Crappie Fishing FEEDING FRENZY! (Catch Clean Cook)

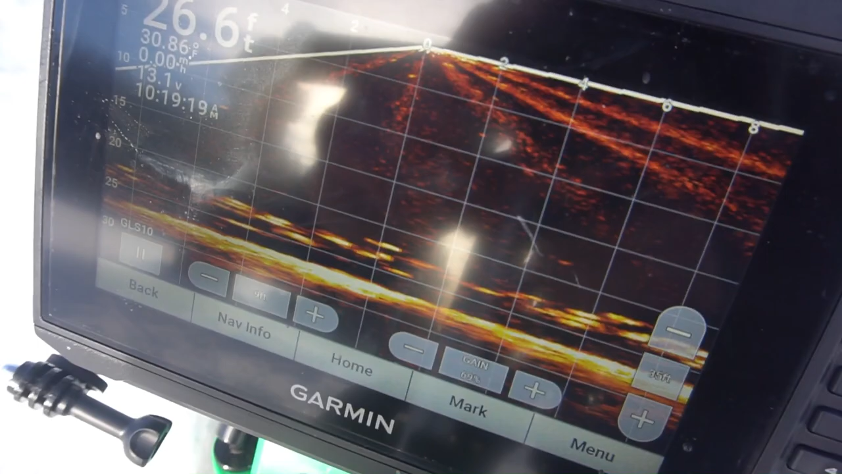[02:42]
On screen: depth 26.6 ft
how many crappies are down there we wanted to see if
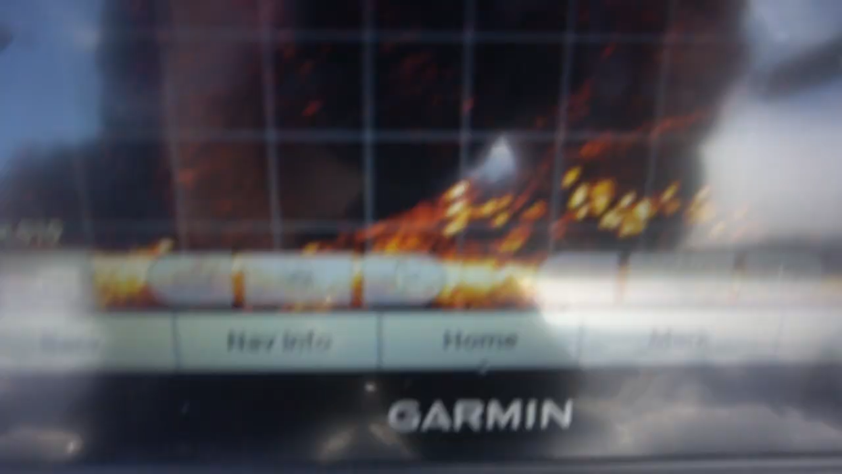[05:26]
so hopefully you can see my screen here now
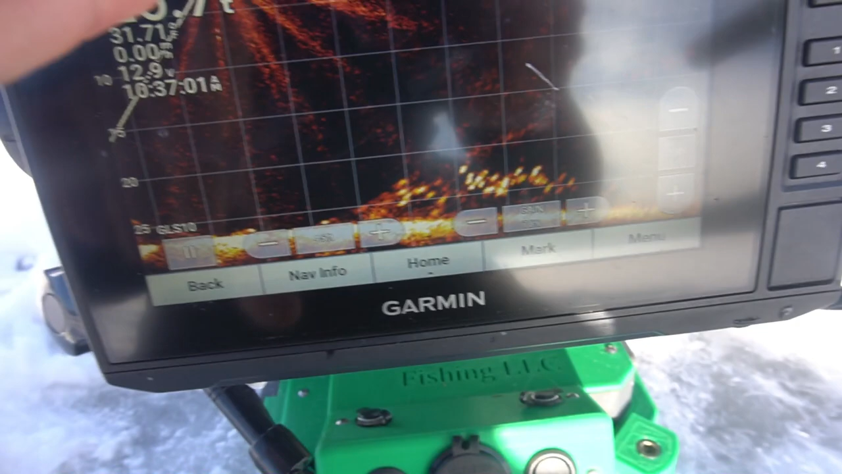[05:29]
for all of you that don't know live scope this right here the zero is where we are located and it scans down
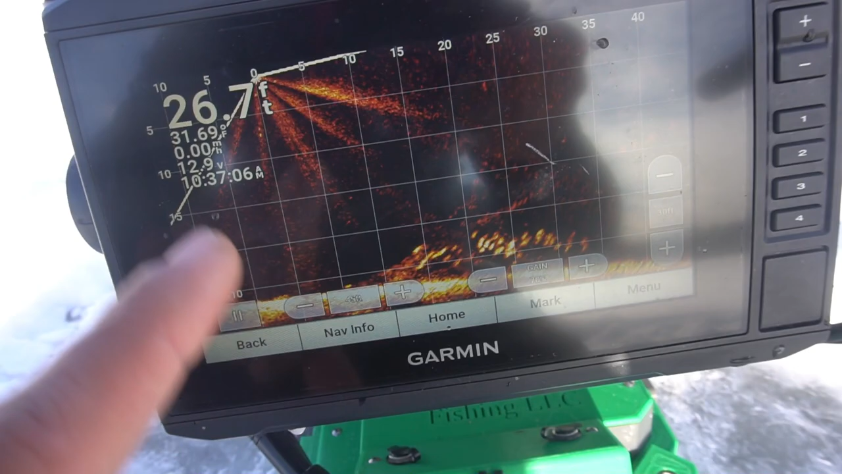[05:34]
On screen: depth 26.7 ft, water 31.69°F
shows you the depth 26 and a half feet and it scans down to the bottom shows a little bit behind but i have it in forward mode so you can see i'm scanning 45 feet in
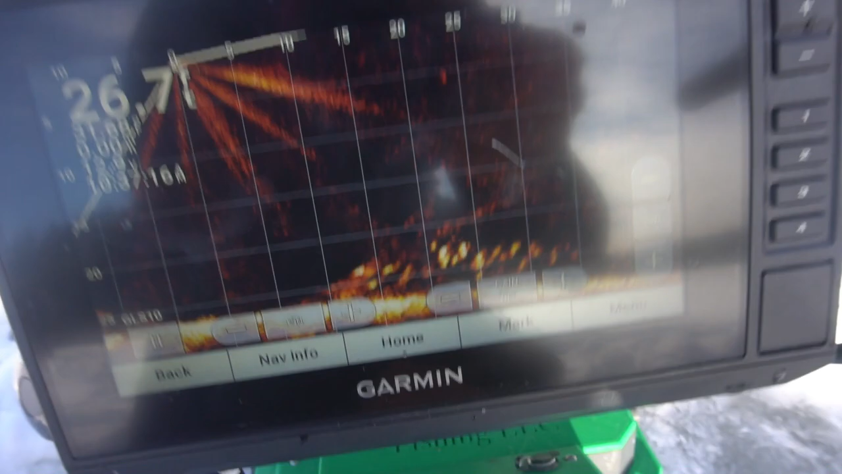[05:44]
front of me and all of these marks that are right here these are all fish
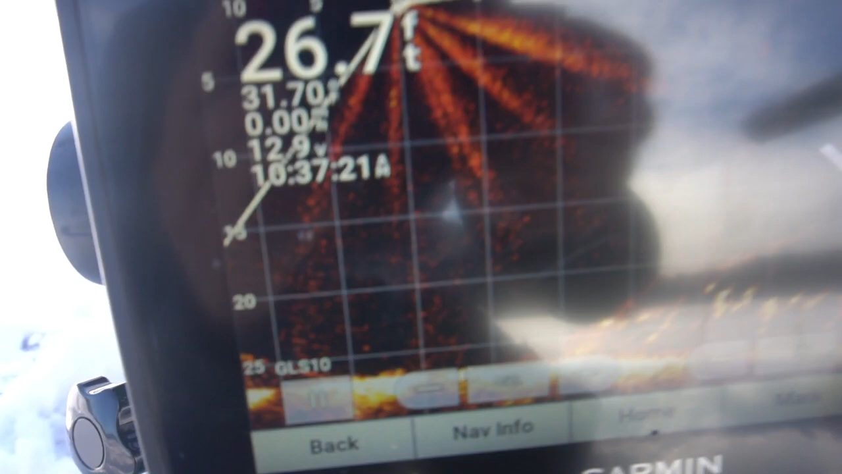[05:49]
On screen: depth 26.7 ft
so you can see they're about 15 feet in front of me which is right where cody is right now
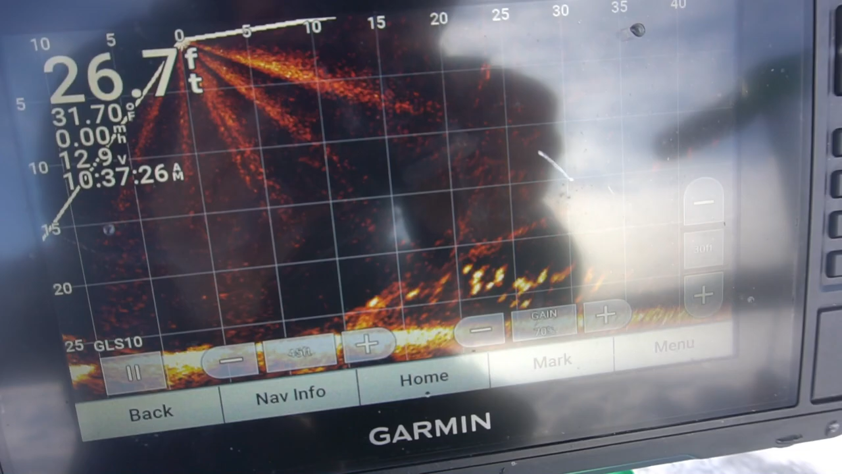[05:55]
On screen: depth 26.7 ft
and you can see how massive that school is and if i turn you can
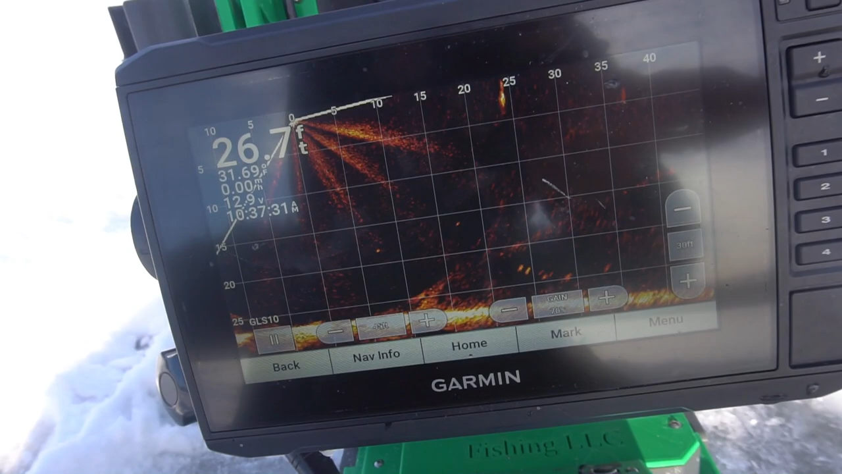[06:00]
On screen: depth 26.7 ft
see okay they're they're not there there they all are i mean that
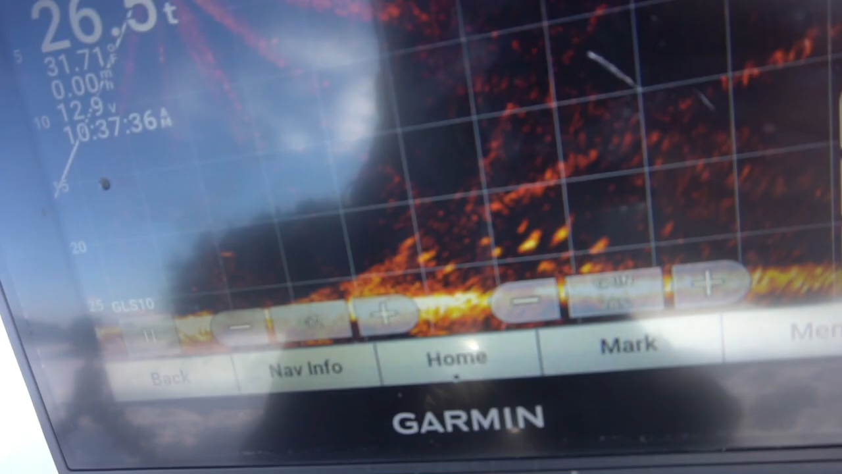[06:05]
is just and that isn't even all of them there was definitely more of them right